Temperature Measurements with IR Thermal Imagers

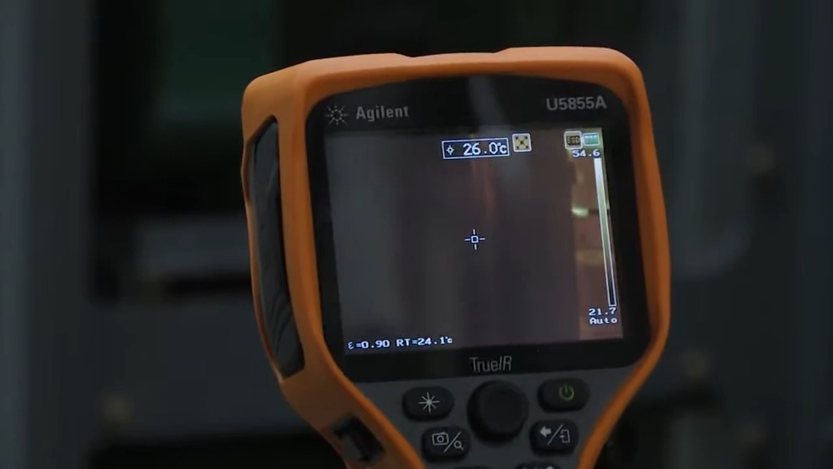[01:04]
On screen: spot 26.0°C
if I scroll off now it changes the color setting I don't
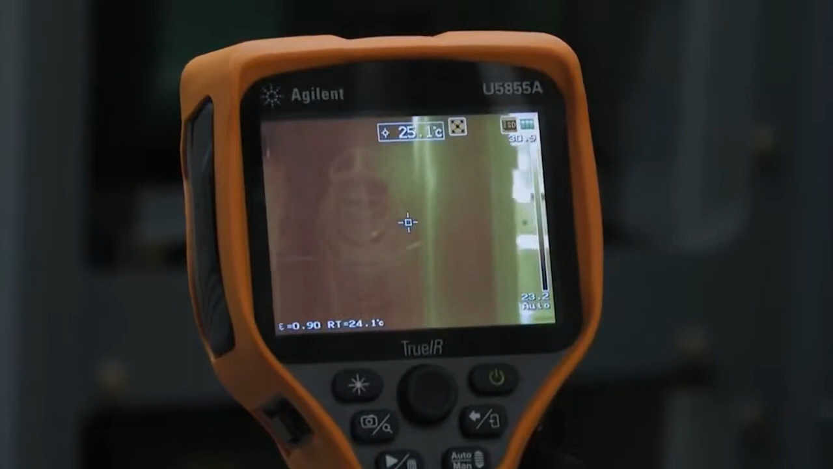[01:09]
On screen: spot 25.1°C
actually like that for this particular measurement so what I'm going to do is I'm going to set my ranging to manual I'm just going to press this manual button here now it's a manual so I can actually increase the range
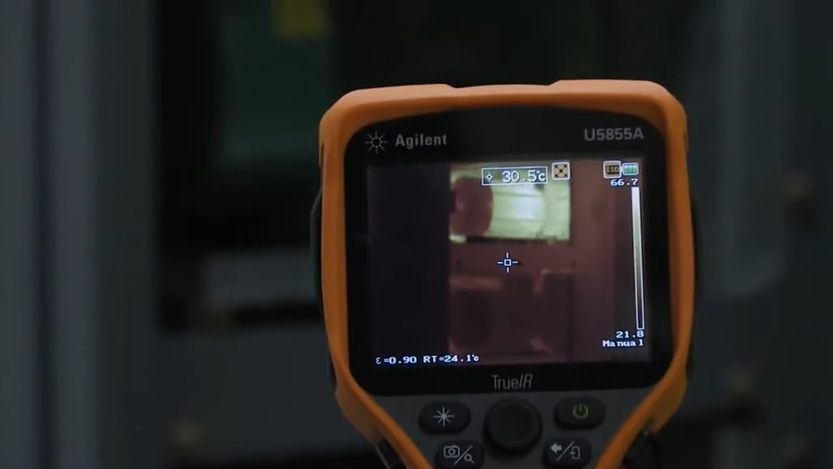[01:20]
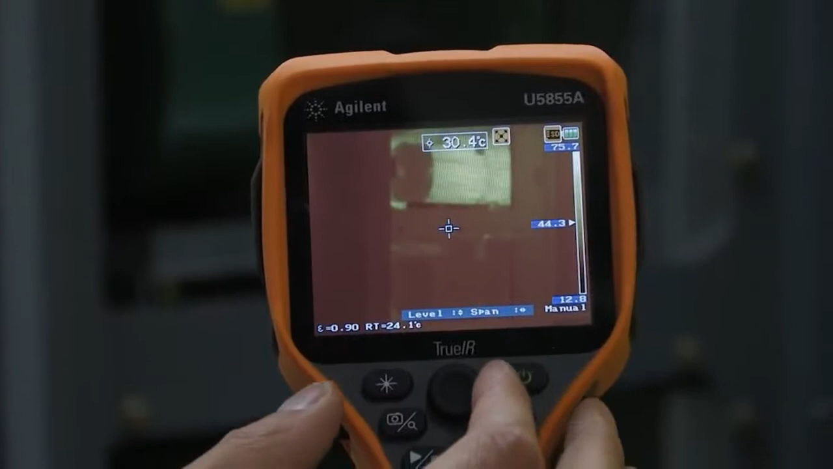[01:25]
On screen: spot 30.4°C
by pressing to the right of this little knob here now you can see that my top and bottom measurements are expanded turn that back down or
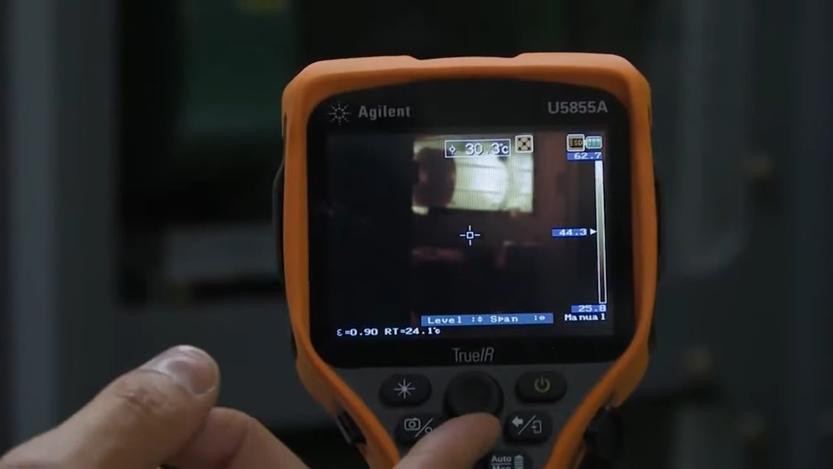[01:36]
On screen: spot 30.3°C
I can just change offset by pressing up and down so now it's hot versus really cold
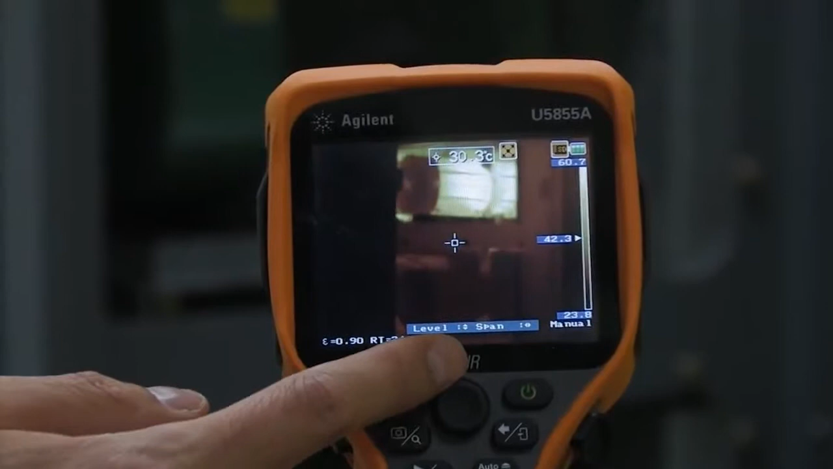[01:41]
On screen: spot 30.3°C
but the if I wanted to I can just auto arrange it once but by clicking the auto range getting back to that that screen so that's going to allow me to see what I want without a
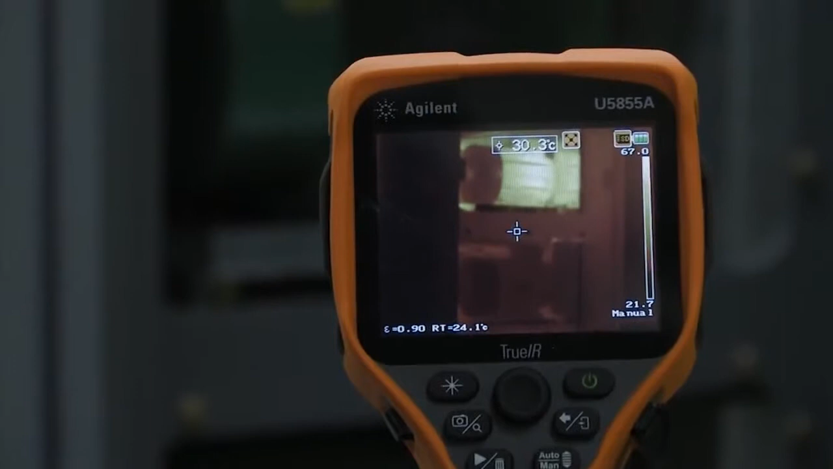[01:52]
lot of varying changes on my screen so now that we have our screen set up the way we want it to be let's go ahead and make some measurements first thing I'm going to do
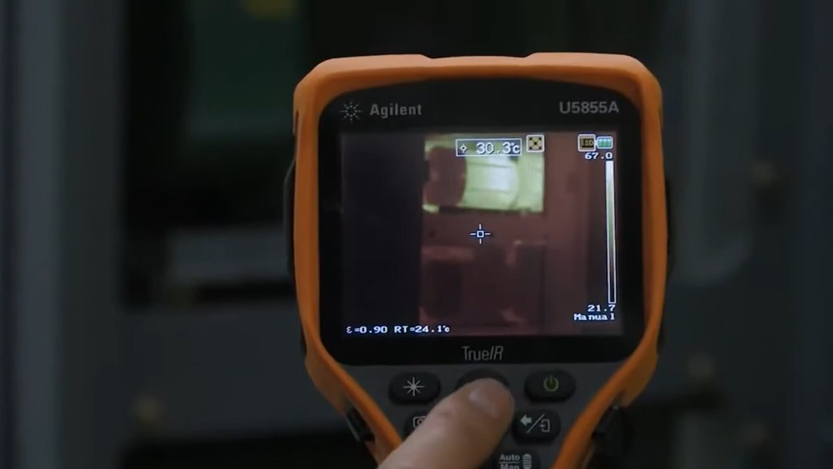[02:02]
On screen: spot 30.3°C
is I'm going to press this center enter button and go to that measure menu I
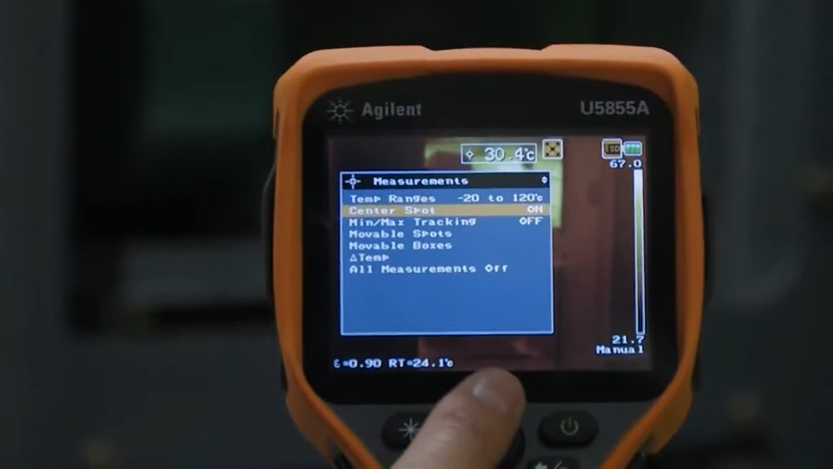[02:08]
On screen: spot 30.4°C
want to turn on my min and max readings go
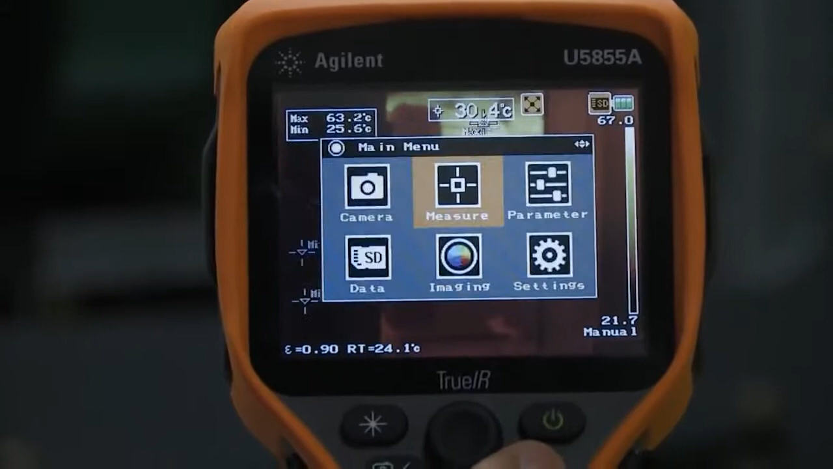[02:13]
On screen: max 63.2°C, min 25.6°C
back out now you can see in this top screen that I have a maximum of 63 degrees that's right in the center of that motor whereas the minimum is kind of varying
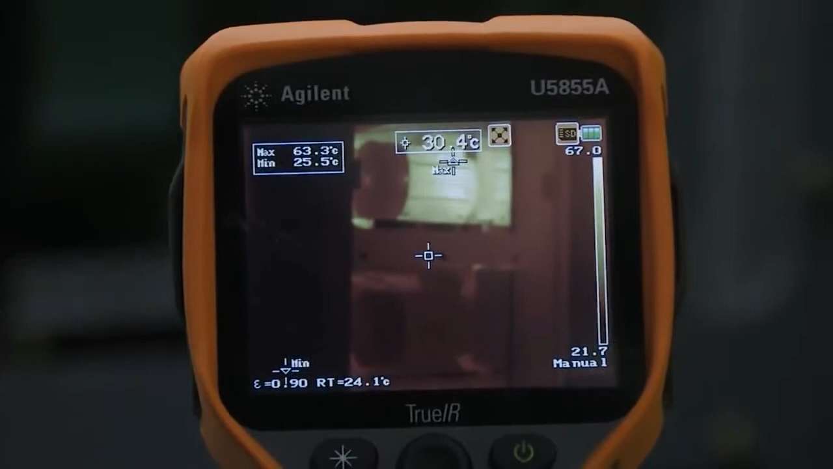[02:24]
On screen: spot 30.4°C, max 63.3°C, min 25.5°C
off to this left hand side a little bit so that's going to be 25 degrees that's going to give me my maximum and minimum readings however if I want to actually measure those motors I can do
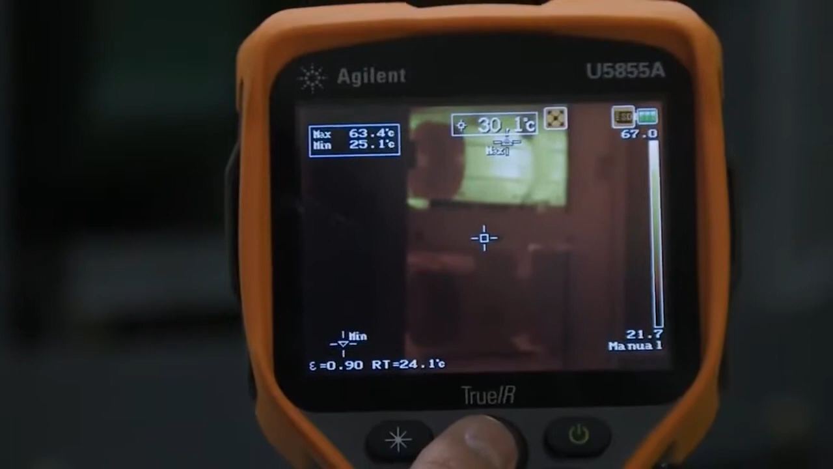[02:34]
On screen: spot 30.1°C, max 63.4°C, min 25.1°C
that by changing my measurement again so let's go ahead and turn
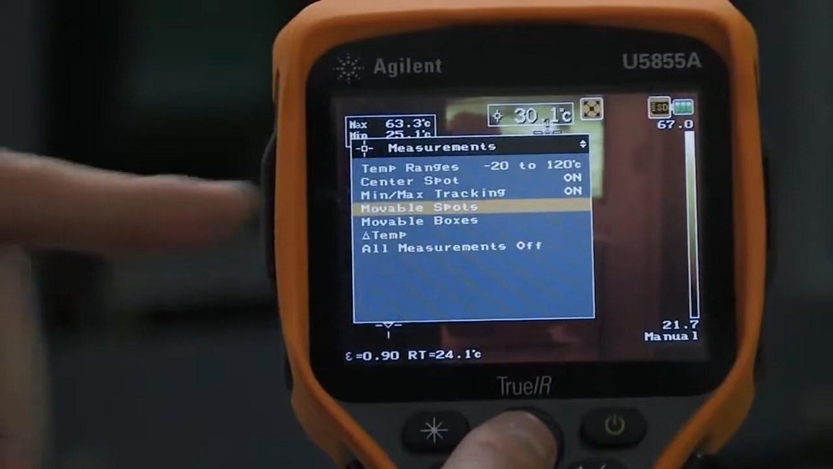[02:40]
On screen: spot 30.1°C, max 63.3°C
on this movable spot thing so I'm going to turn on spot one on
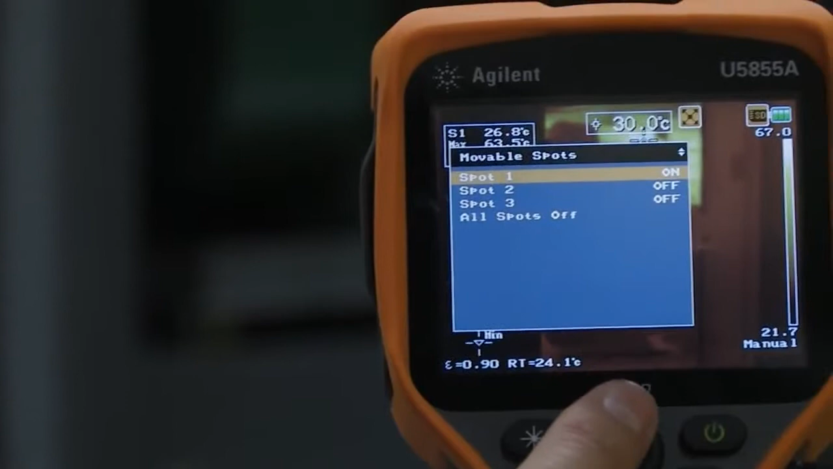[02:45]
I'm going to move it around so I'm measuring the bottom motor
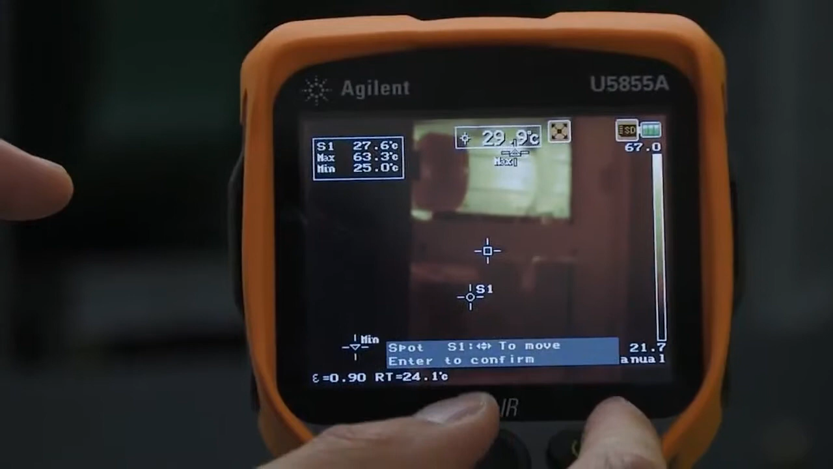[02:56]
On screen: max 63.3°C, min 25.0°C
so now you see s1 is pointed here at this motor
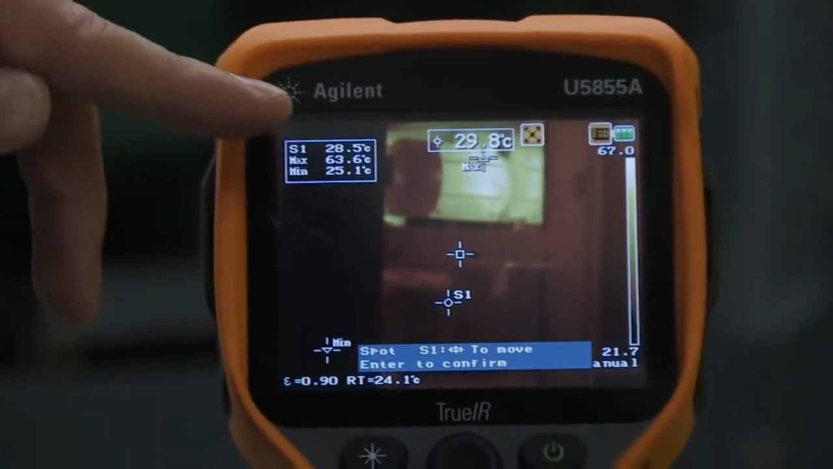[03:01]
On screen: max 63.6°C, min 25.1°C
and it's measuring 28.6 degrees my maximum is still at 63.6 if I wanted to I could have another spot that would just maybe measuring that straight up motor but
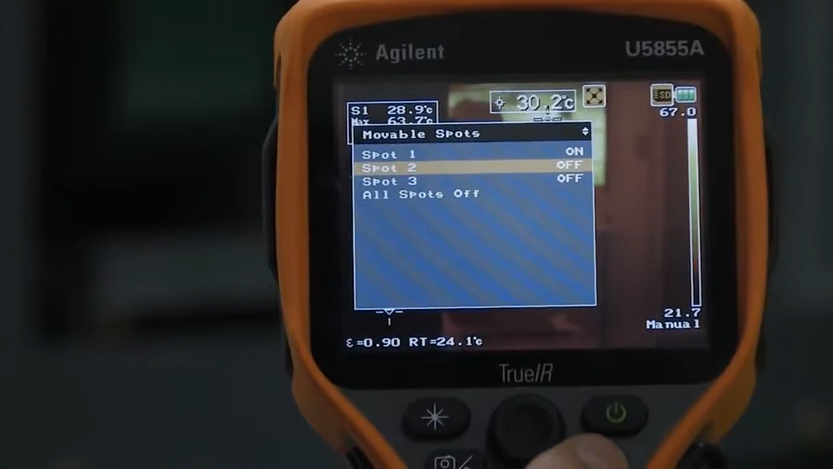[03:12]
we're not going to do that but what I also want to show you is this ability to
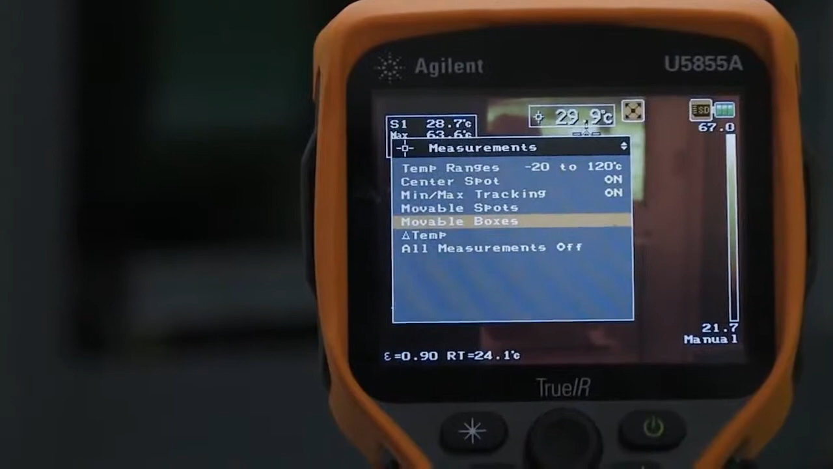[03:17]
On screen: spot 29.9°C
measure a box so let me turn off my min max so it's not distracting